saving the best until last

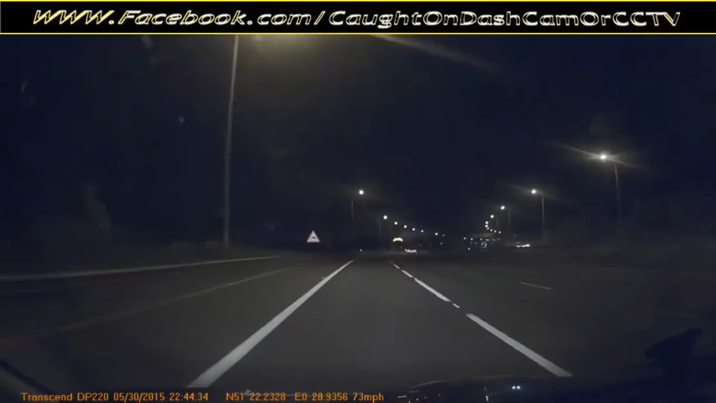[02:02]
What you get from clogging the middle lane? I have to slow down there to let him over them, won't I? Yeah. What's he doing? Oh my god, we're on the motorway. Why is he? Why? What? Does he have to overtake? Oh my god! God. What an idiot! Oh, what is coming at my ass? Really?